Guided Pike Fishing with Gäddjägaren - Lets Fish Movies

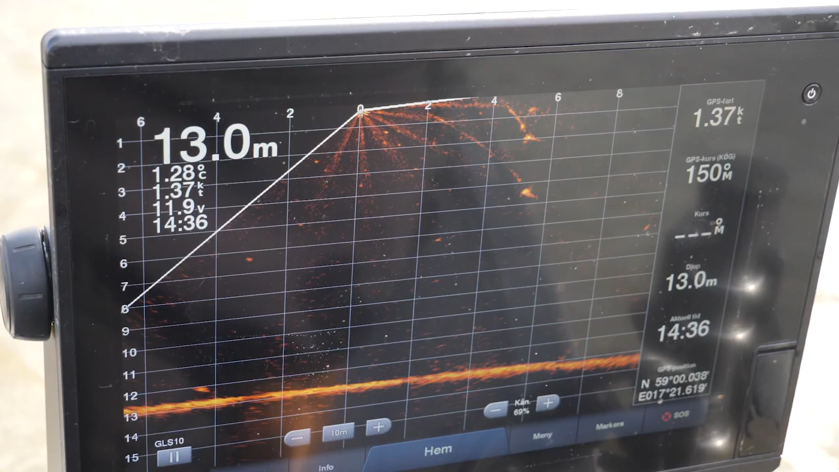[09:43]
On screen: depth 13.0 m
Det Jonas gör nu är att han prickskjuter liksom, ifall han ser en fisk på lodet här.
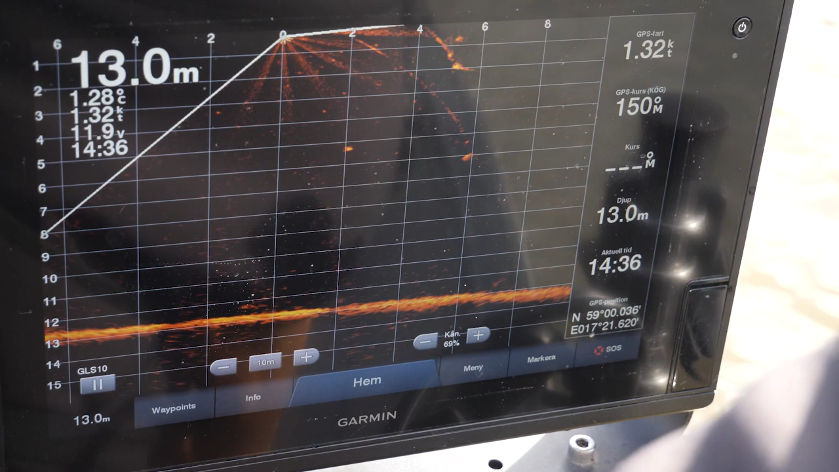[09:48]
On screen: depth 13.0 m, water 1.28°C, speed 1.32 kn
Då sänker han sin jig till höjden där fisken är.